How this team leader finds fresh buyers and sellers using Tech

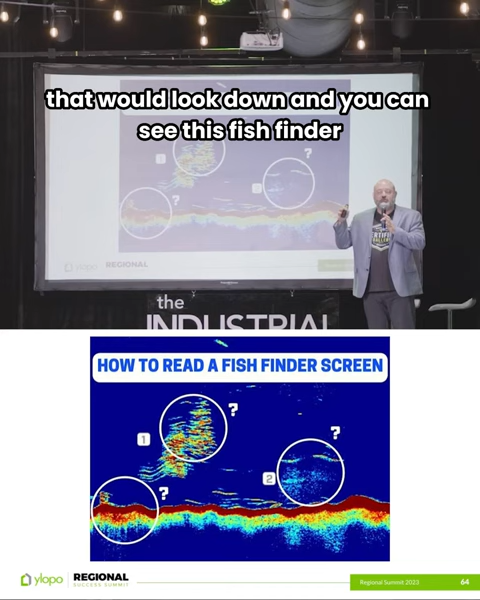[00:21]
and you can see this fish finder, and you can see, I said the little number one next to it, that's a school of fish.